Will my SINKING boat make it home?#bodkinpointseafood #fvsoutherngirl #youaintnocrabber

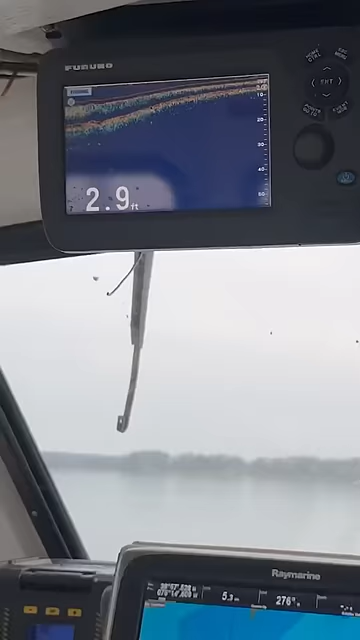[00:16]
On screen: depth 2.9 ft
I tried to take a shortcut, and it is getting skinny.
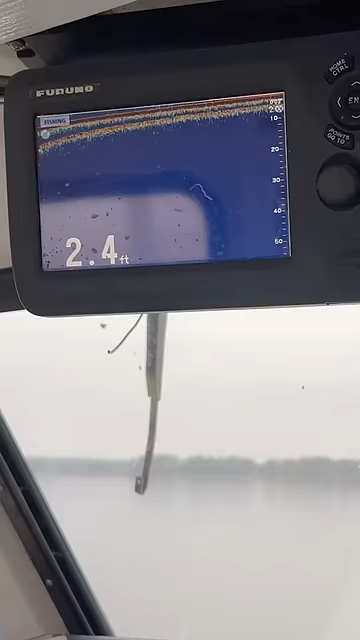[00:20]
On screen: depth 2.4 ft
Oh, prop tag in the bottom right now, I can tell. It says it's 10 foot right there.
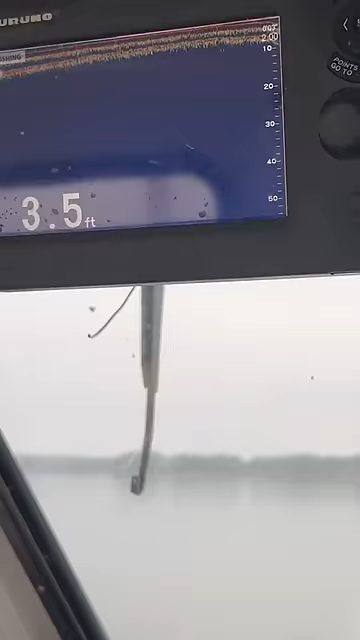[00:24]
On screen: depth 3.5 ft
Oh, we're getting water back, we're getting water back. That's a beauty right there. 700 bucks.